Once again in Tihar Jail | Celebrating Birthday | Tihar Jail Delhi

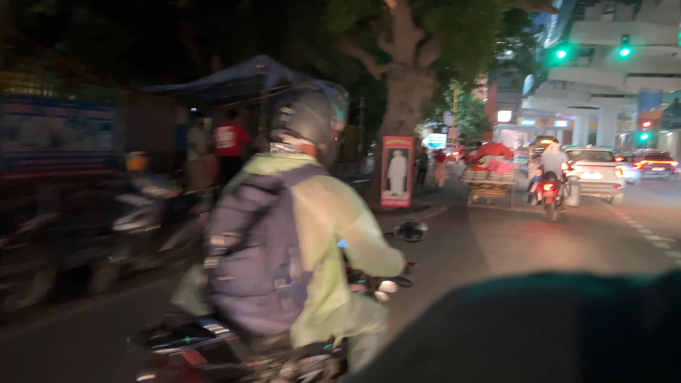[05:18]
और देखो यहाँ पे टैगोर गार्डन, अगर आपको रावण लेना हो तो टैगोर गार्डन आ जाना।